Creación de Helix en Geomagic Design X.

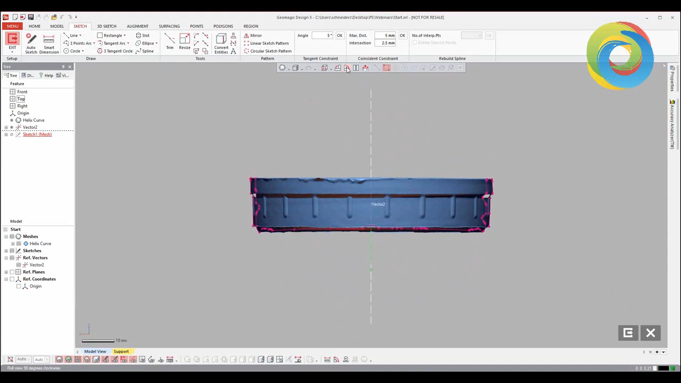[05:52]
So if we hide our mesh real quick, we can see that our 2D polyline here has two teeth on the right-hand side, and then one teeth on the left-hand side.
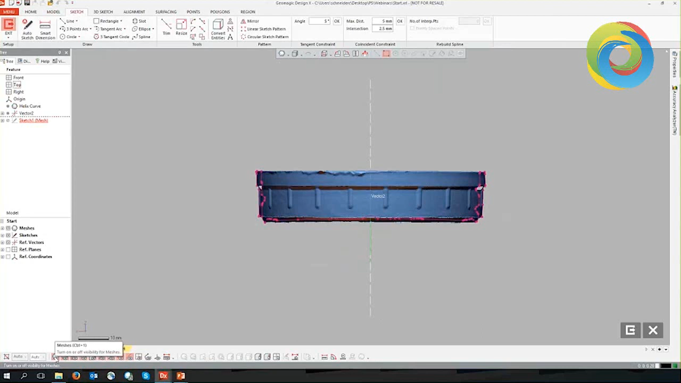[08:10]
So this pink line intersects the mesh and generates this template for us to extract our geometry from. And what we're going to do is we're going to focus on one of these teeth, right?
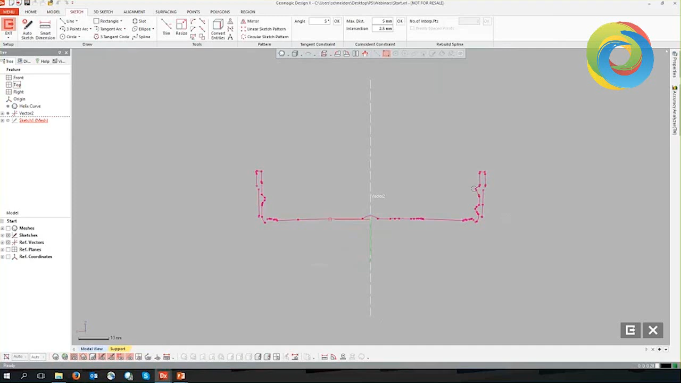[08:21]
So we have three teeth here from our mesh. So we can see if we just rotate our view, we have the two threads on the right-hand side and one thread on the left-hand side.
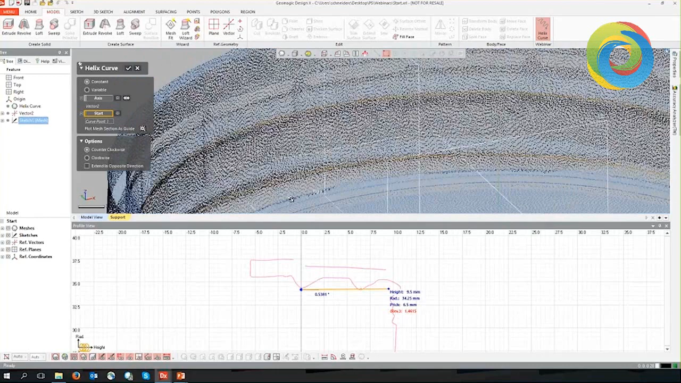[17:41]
If we look in the viewport, we can see that the helix curve is on the edge of this tooth here, which is what we're looking for.
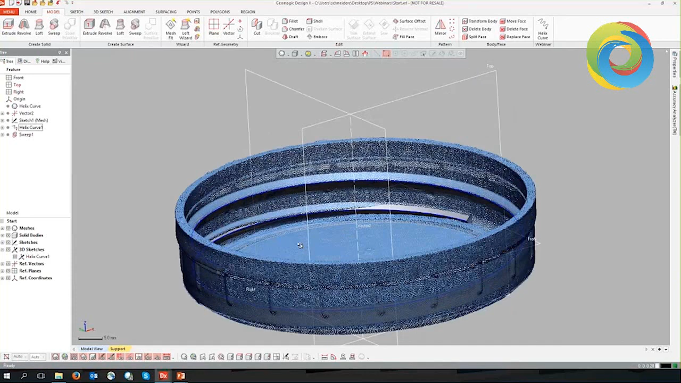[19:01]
And now it was a good time to check our accuracy analyzer, see how well we did. And this is a good point to check to see if maybe we need to go back and adjust our pitch
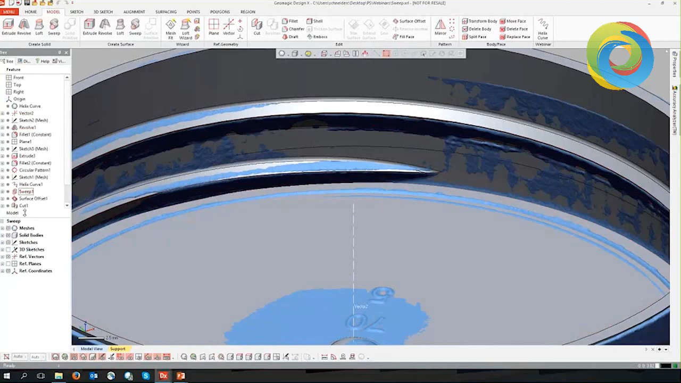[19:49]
And that's all through the same dialog without having to add a second helix or anything like that.